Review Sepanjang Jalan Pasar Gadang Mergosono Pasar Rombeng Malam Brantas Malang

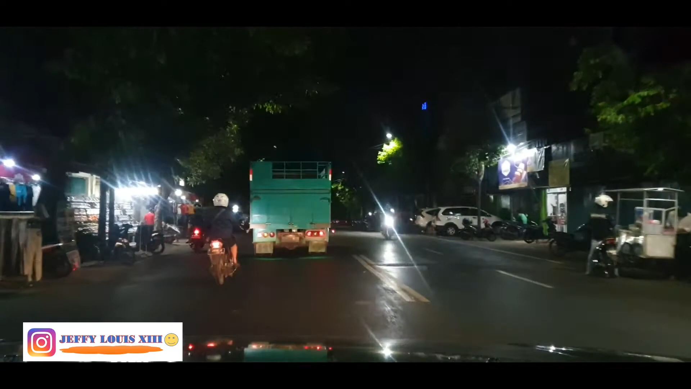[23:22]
Ada yang jual Kaos Jaket Celana Terus juga ada Kafe Kafe-kafe Untuk ngopi Guys Celana Jin Harganya Terjangkau Guys Jadi Nggak terlalu
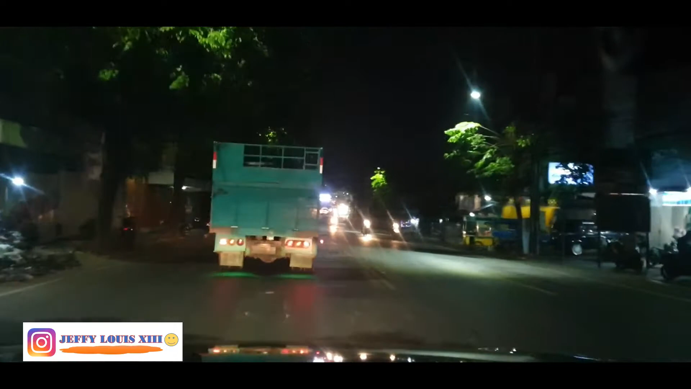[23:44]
Maal Nah ini selanjutnya Jembatan berantas Guys Ini yang disebut
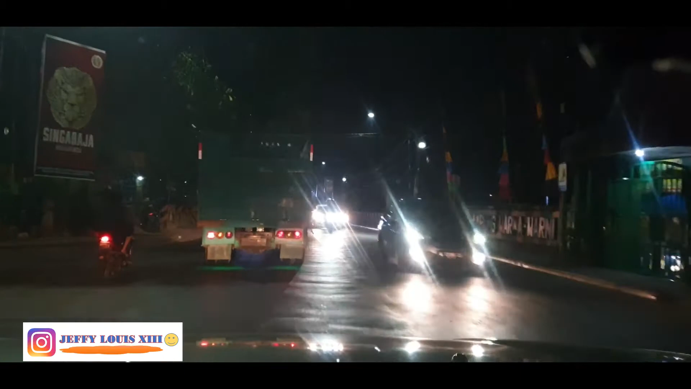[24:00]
Kampung Warna Warna Warnia Sebagai Icon Wisata Kota Malang
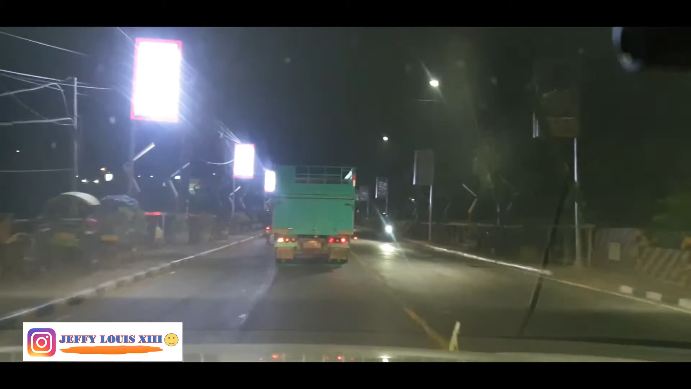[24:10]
Jadi teman-teman Ini Sayang lampunya Mati guys Sebenarnya Ini dulu Waktu Jaman Jaya Jaya Lampunya Lampunya Nyala Semua Jadi Kayak Kelihatan Bagus Sekali Kirinya Ini Kampung Arema Ciri Kasihnya Itu Jetnya Biru Semua Kalau Yang Sebelah Kanan Itu Kampung Warna Warni Itu Ada Jembatan Kacanya Guys
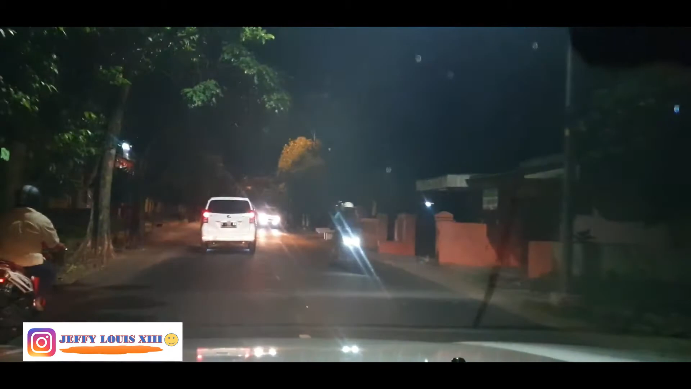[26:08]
Jalanan Mudah Sepih Banget Tadi Rami Sepanjang Jalan Kesatrian